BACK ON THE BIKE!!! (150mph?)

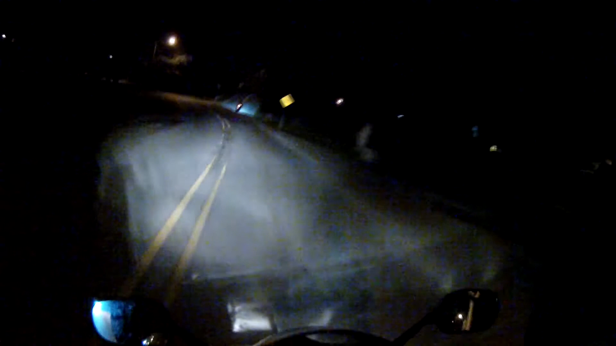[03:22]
I've never gone up the hill. Whee! Oh wow, that was fun. Really sharp turn, what the fuck? Damn, what the, where the fuck are we even going? Where the hell are we? This is fucking sketchy.